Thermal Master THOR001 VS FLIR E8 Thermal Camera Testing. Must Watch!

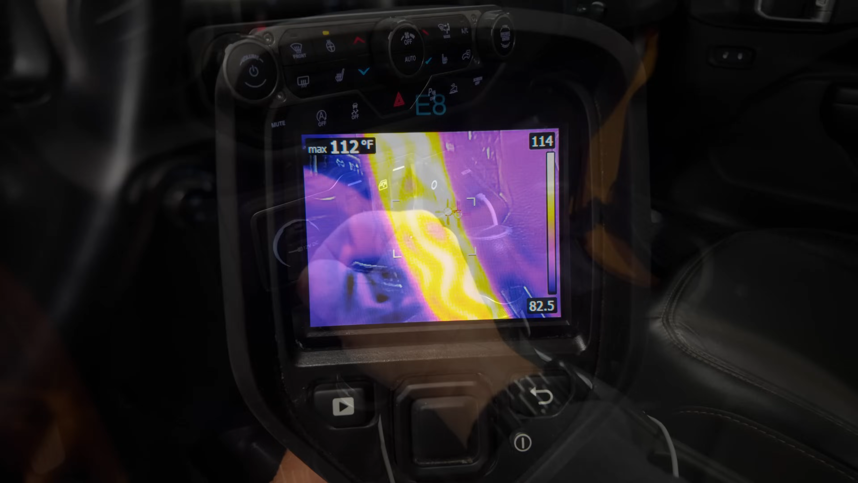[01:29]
On screen: max 112°F
Okay, we can see right there what the FLIR looks like. We'll go ahead and take a picture of that.
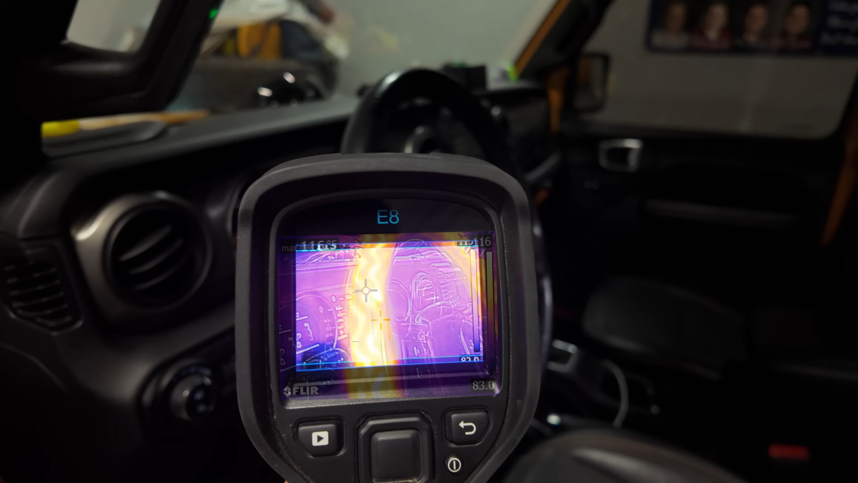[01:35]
And we'll take another picture here.
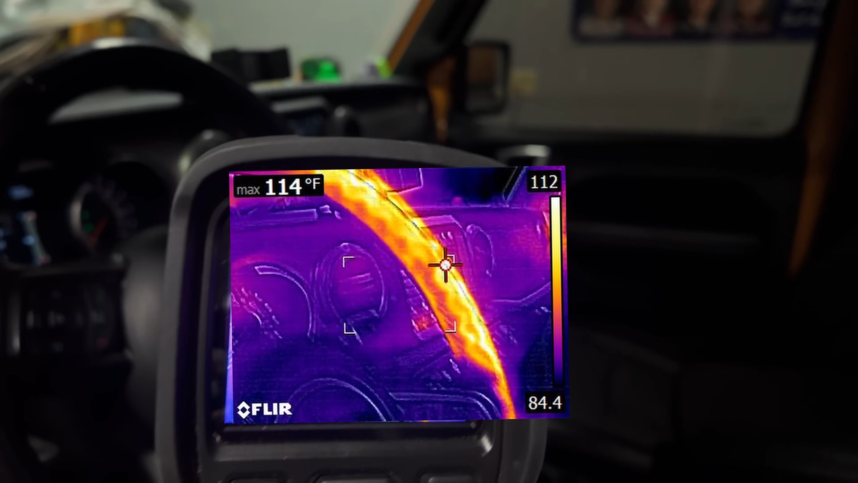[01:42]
On screen: max 114°F
And we'll take another picture.
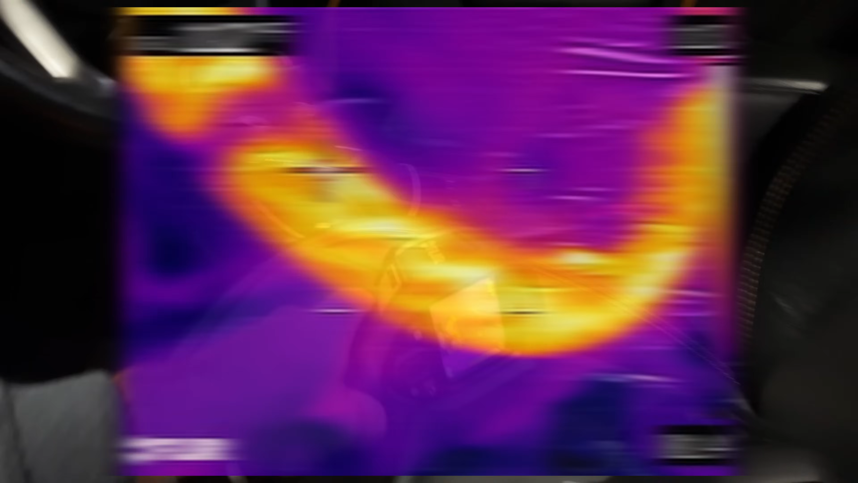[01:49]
We'll go ahead and take a picture with a Thor. There's one, auto-saved.
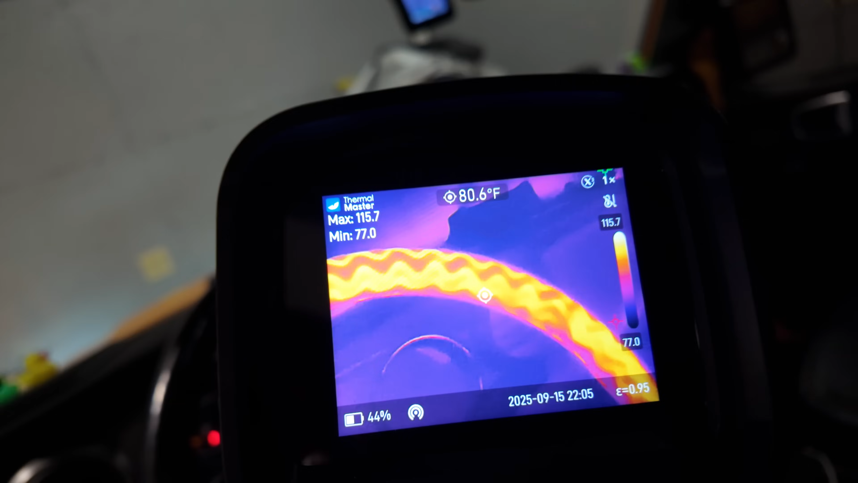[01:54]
On screen: spot 80.6°F
Another.
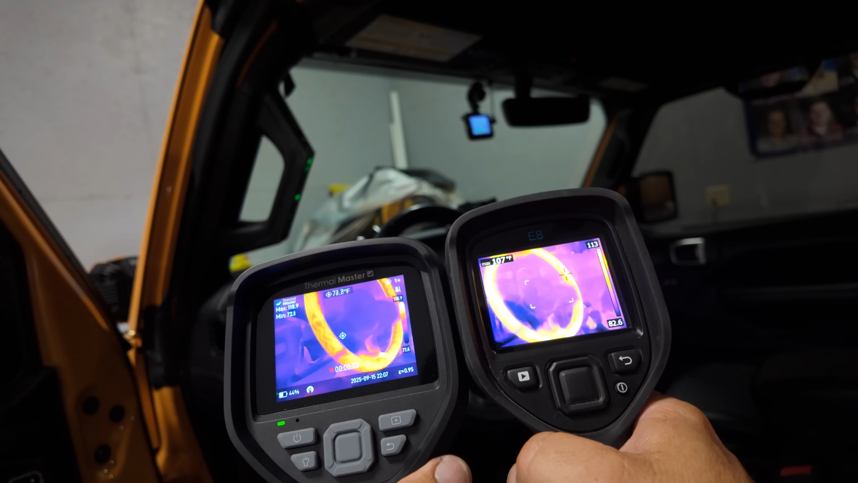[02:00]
Now we're going to go ahead and show what the video looks like with the Thermomaster.
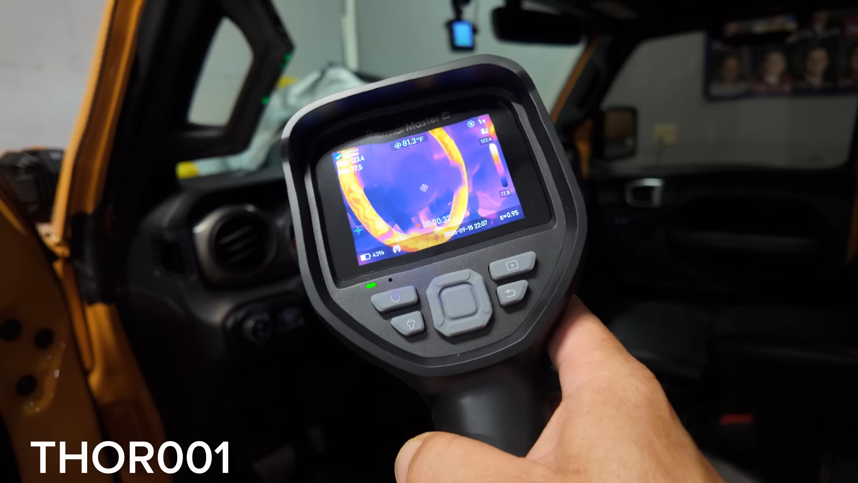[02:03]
Right here we are not using the macro lens, so we could turn that on.
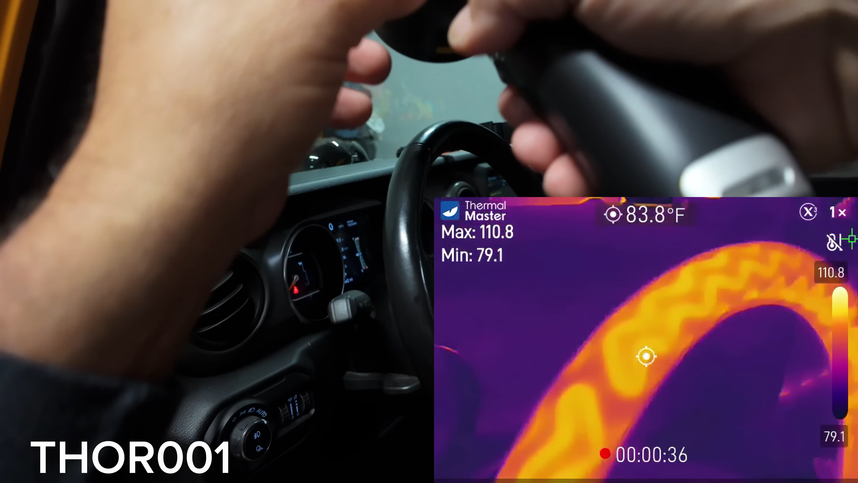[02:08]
On screen: spot 83.8°F
Just kind of want to show you what it looks like with the Thor, with the normal lens, with no macro.
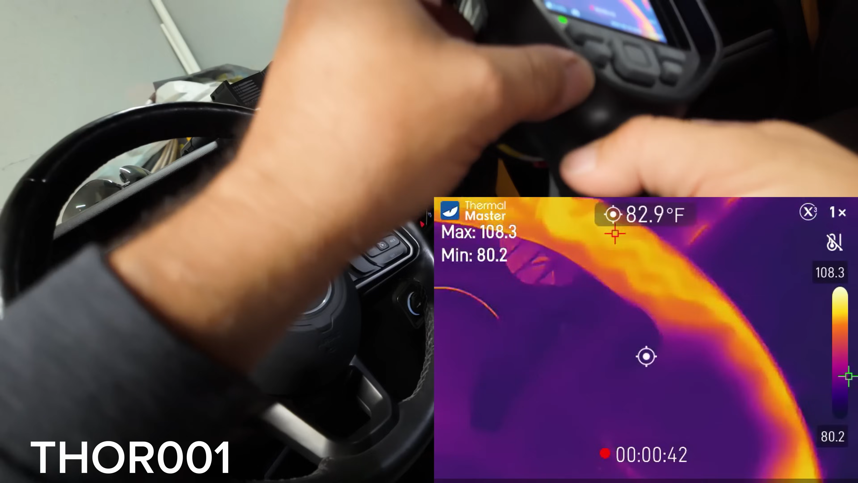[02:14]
On screen: spot 82.9°F
Pull back a little bit, makes it a little easier.
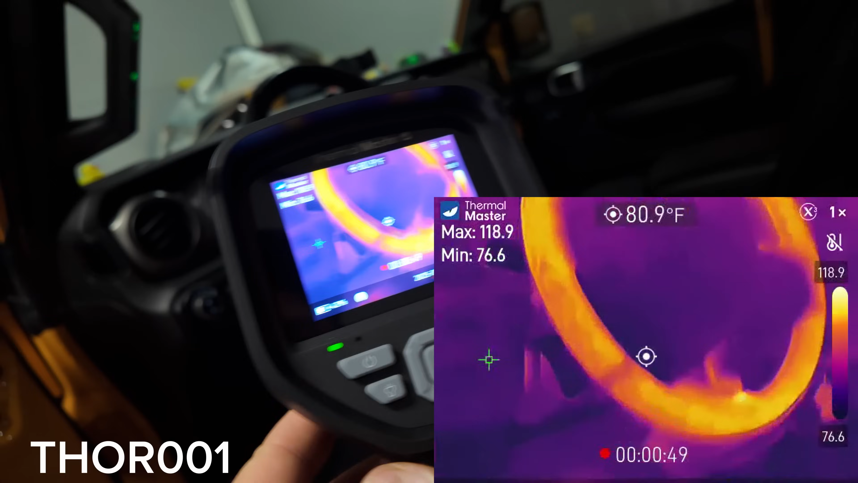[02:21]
On screen: spot 80.9°F
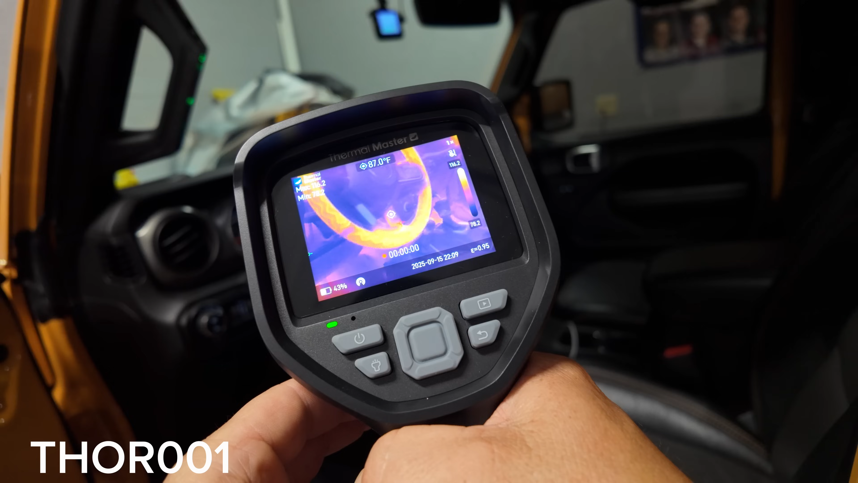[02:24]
On screen: spot 87.0°F
Here we are using the Fuse mode. You can brighten and darken the normal picture to the picture of the actual thermal imaging.
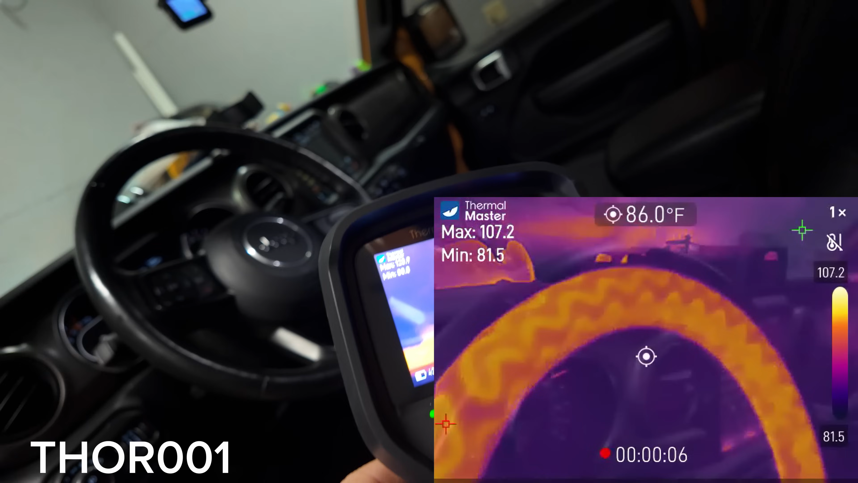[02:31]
On screen: spot 86.0°F
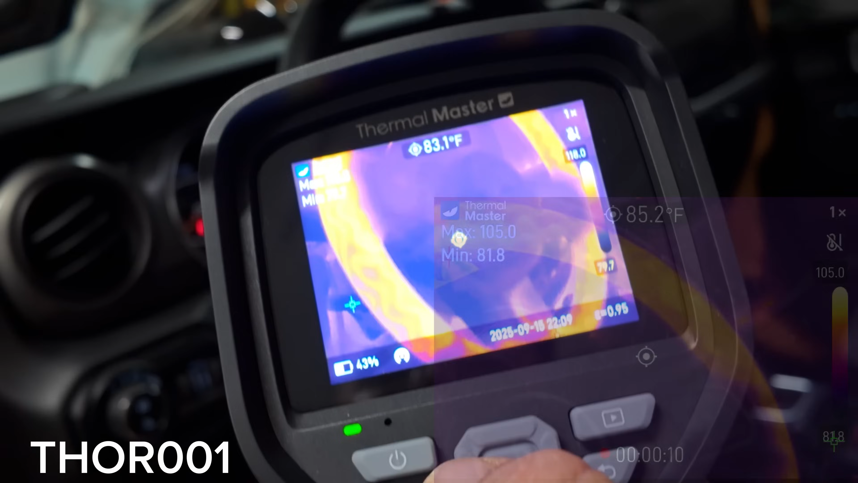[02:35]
There it is at 100%. There's an 80, 60, and down to 40.
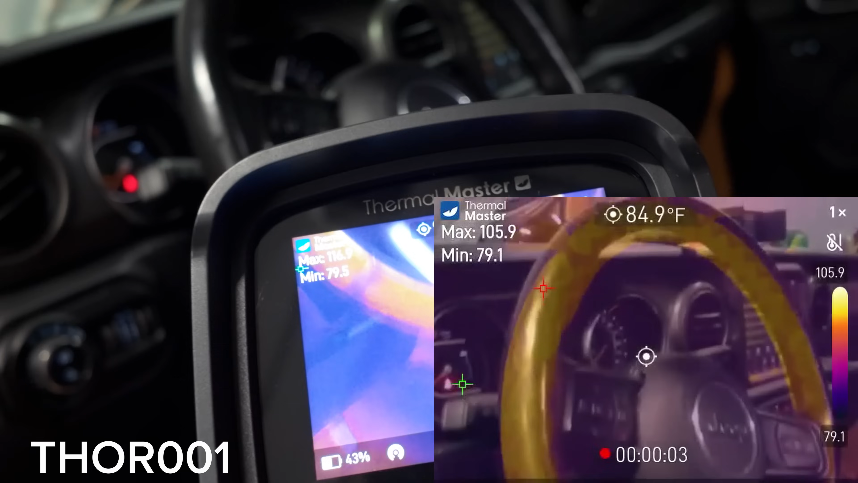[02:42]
On screen: spot 84.9°F
I mean, you can really reduce it. So right there it is at 40% if you really wanted to reduce it.
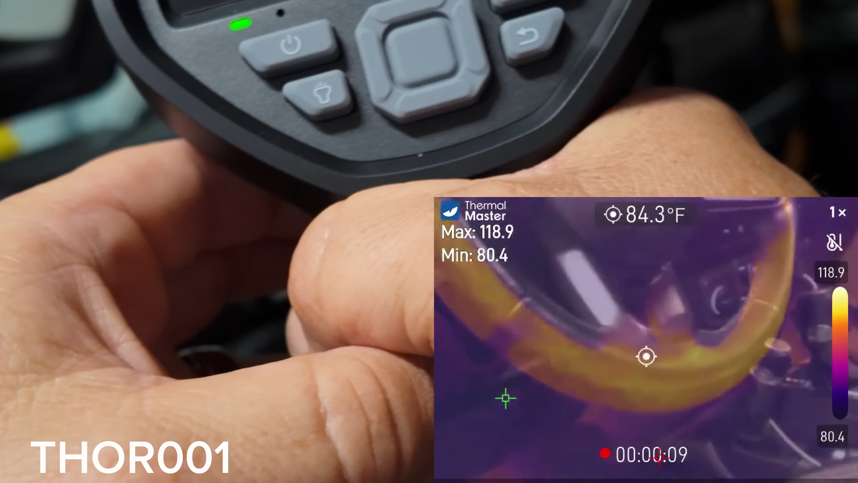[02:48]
On screen: spot 84.3°F
I don't particularly like that, but I suppose you're going to have different instances where that might come in handy.
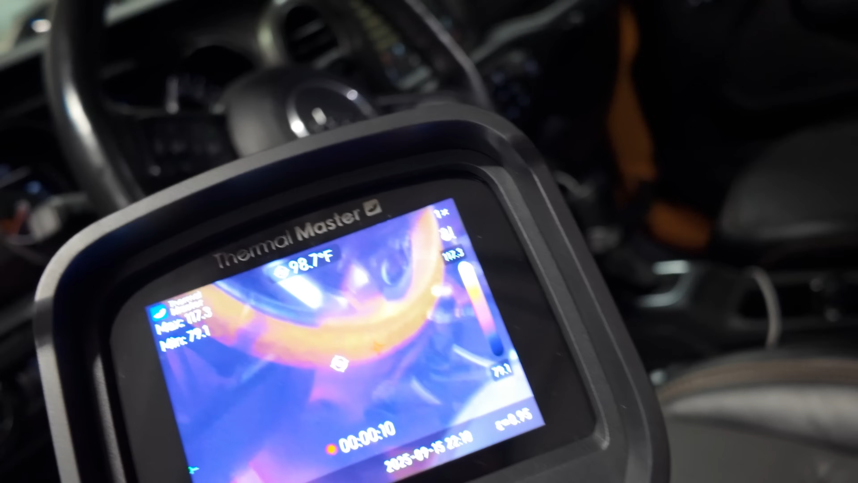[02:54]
On screen: spot 98.7°F
Once you're back into the main screen, you can hold the trigger to go into video, or you can pull a quick click of the trigger to show the actual still picture.
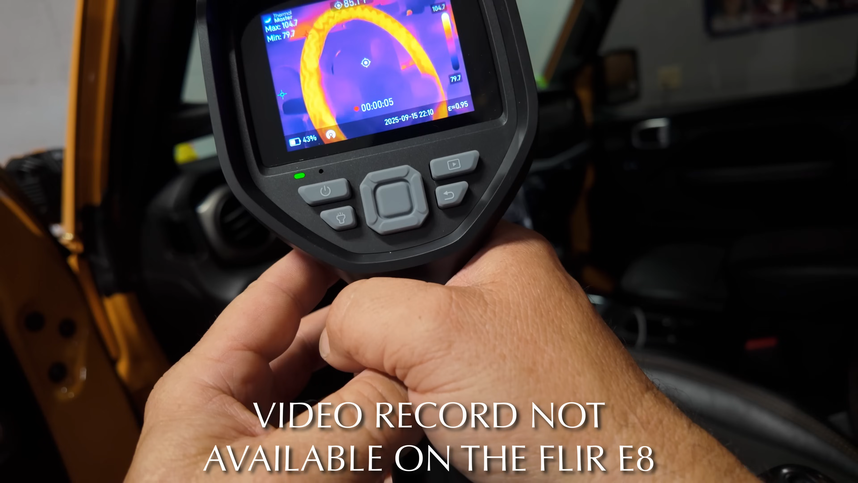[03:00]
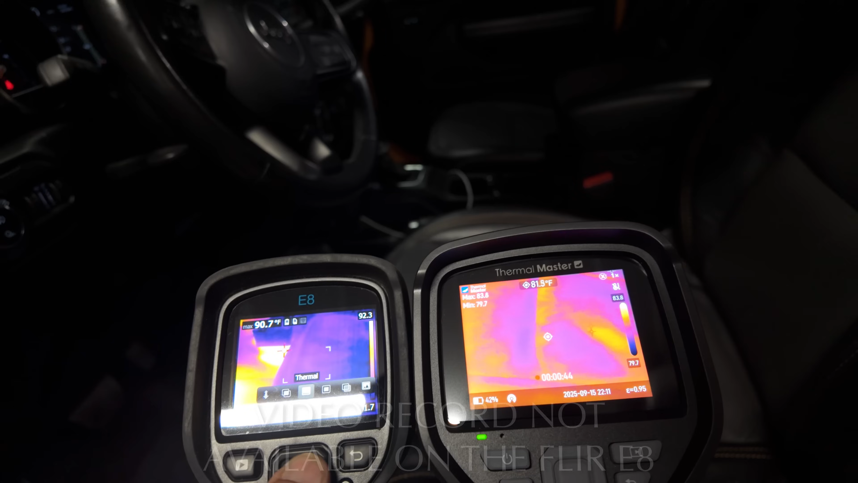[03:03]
On screen: spot 81.5°F
Now we can turn the actual MSX mode on, on the E8.
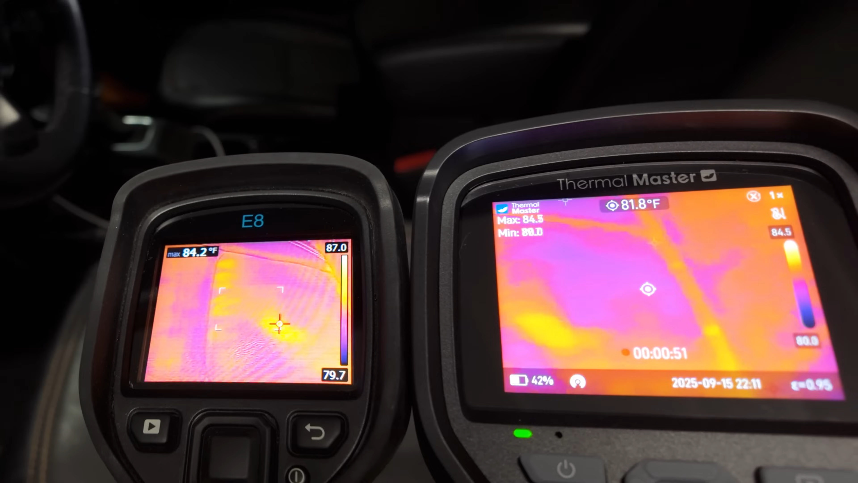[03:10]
On screen: spot 81.8°F
It helps put things into perspective. It is a little bit better than the Fuse mode,